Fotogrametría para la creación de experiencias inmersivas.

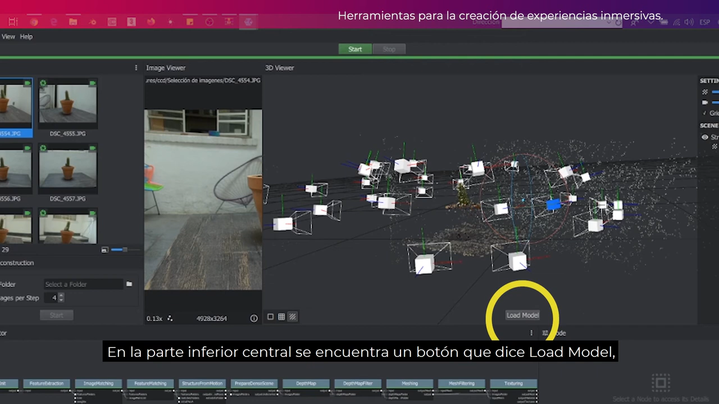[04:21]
En la parte inferior central se encuentra un botón que dice Load Model. Es este que estoy señalando. Vamos a presionarlo. Y a continuación, esperamos a que el software reconstruya el modelo.
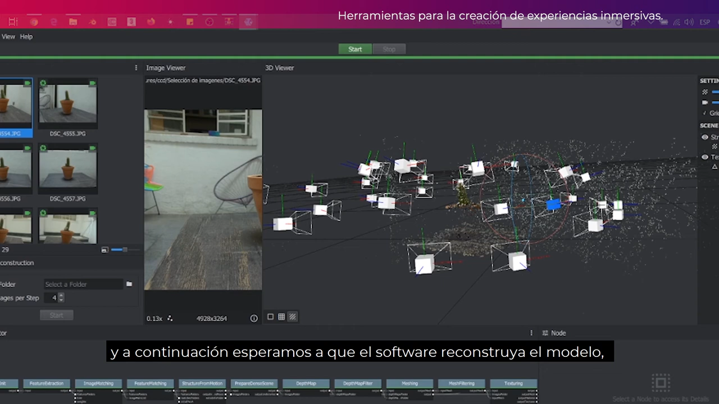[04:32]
Puede tardar unos minutos. El objeto se ha formado.
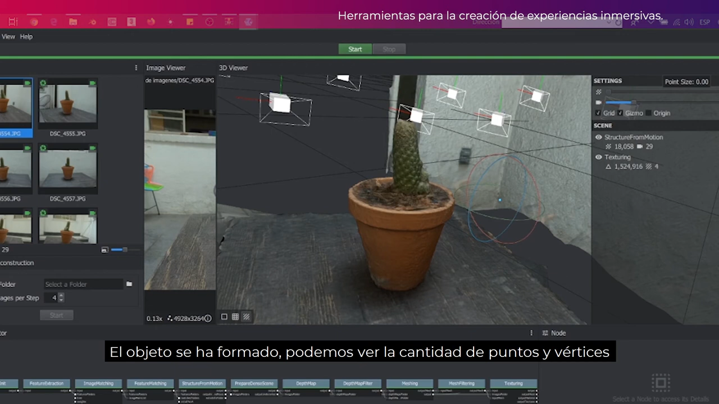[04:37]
Podemos ver la cantidad de puntos y vértices
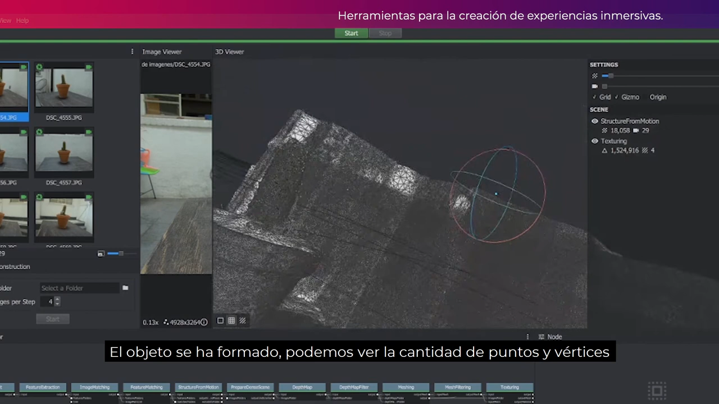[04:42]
y además alterar el radio para eliminar pequeños fragmentos que no necesitemos.